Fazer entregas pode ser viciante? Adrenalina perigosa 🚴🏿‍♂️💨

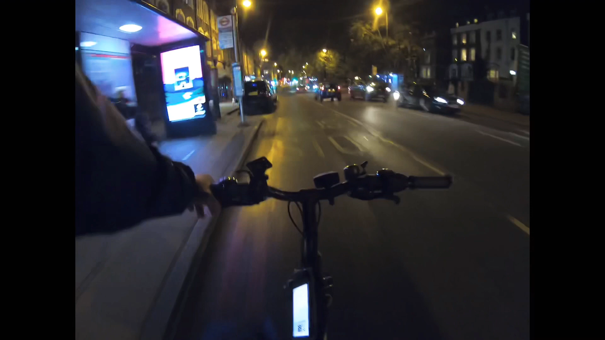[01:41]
Aqui em Londres o trânsito é nervoso. Tá achando que é só lá na Tuga que o bagulho é louco? Porra nenhuma, aqui é mais tenso ainda, velho. Ó, vamos ver se esse dois vai entrar. Boa. Rapaziada, vamos ter que ir. Olha aqui, contramão. Tem muita polícia aqui. Muita rapaziada.
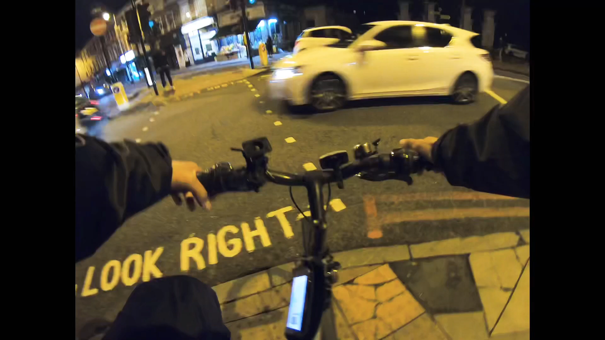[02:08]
Nossa, tem que ser ligeiro aqui também.
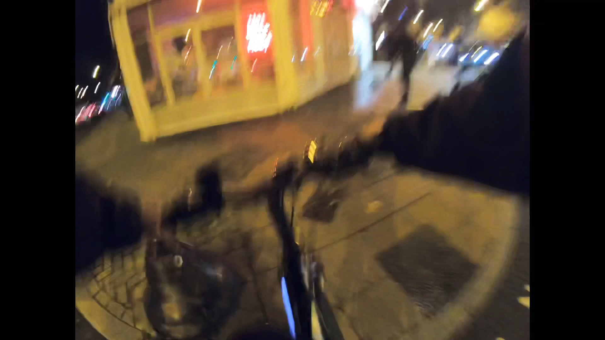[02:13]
É assim, se a polícia me ver andando aqui na contramão, tem uns policiais que eles andam a pé. Né?
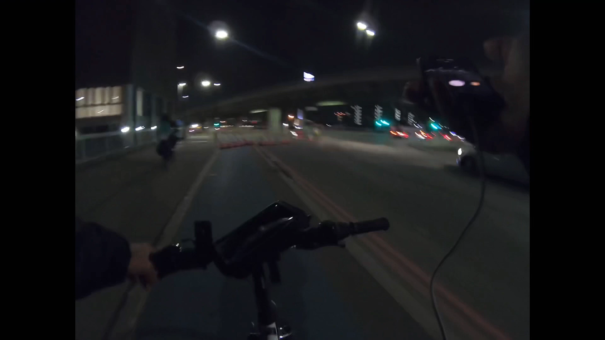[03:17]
Rapaziada, aconteceu alguma coisa aqui nesse trajeto aqui nessa avenida? Que aqui, olha pra você ver, eles jogaram um monte de areia aqui no chão. Tá daqui até lá na frente, eu não sei o que aconteceu.
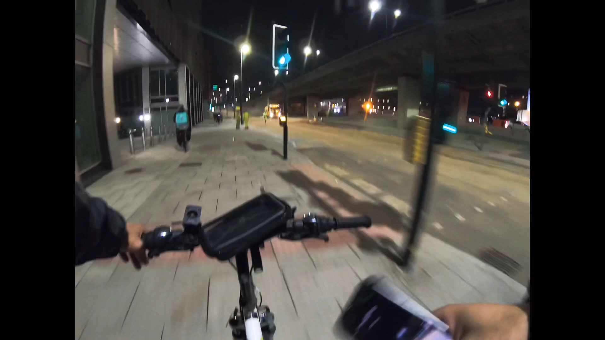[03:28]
Passei aqui na Guarani, tava tudo fechado, agora já dá pra passar.
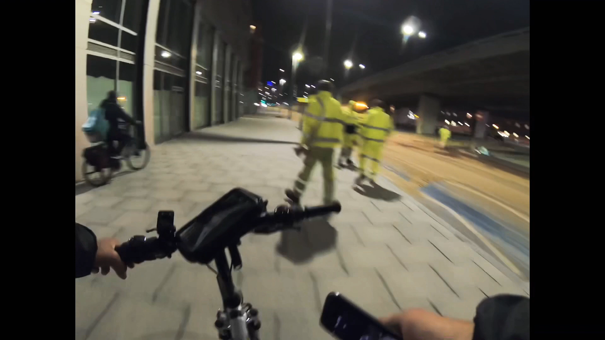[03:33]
Eu penso que deve ter derramado alguma coisa aqui na via, olha. Dá pra ver ali, olha lá, como é que tá o muro, o paredão ali.
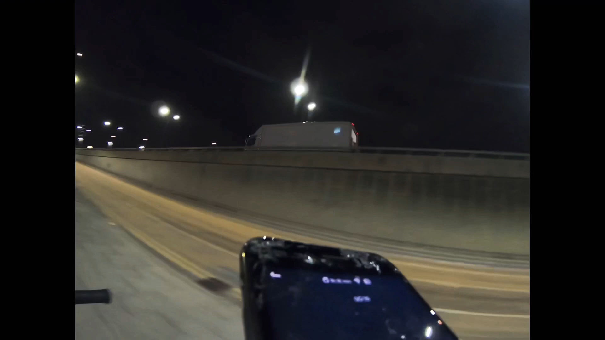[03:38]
Alguma coisa derramou aqui. Um caminhão deve ter acontecido algum acidente aqui. Aí eles jogaram um monte de areia aí, ó, no chão. Olha o tanto.